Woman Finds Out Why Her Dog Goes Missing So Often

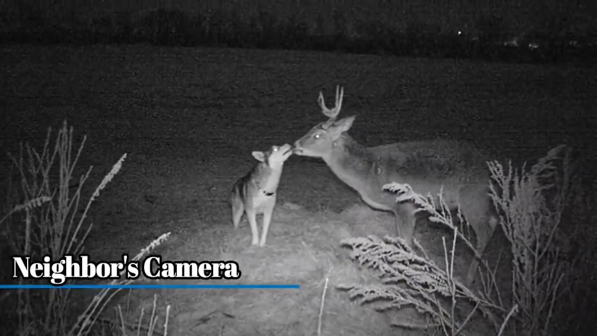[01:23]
camera well their neighbor was going through their hunting cameras they noticed that Kota appeared on some of the film after Rachel spoke to her neighbor she couldn't believe what Kota had been doing
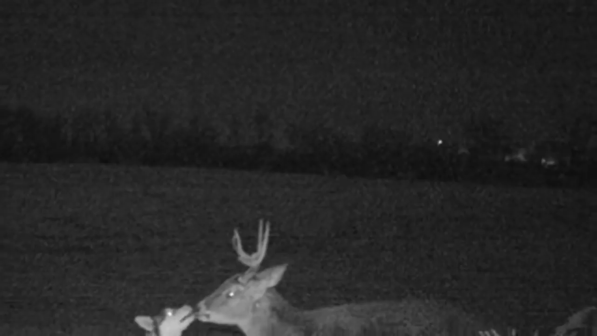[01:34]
while he was missing remember what I posted that Kota our little renegade husky was missing around Christmas time for a number of days Rachel posted on her Facebook page new friend thanks to the hunters camera Rachel found out that Kota was actually out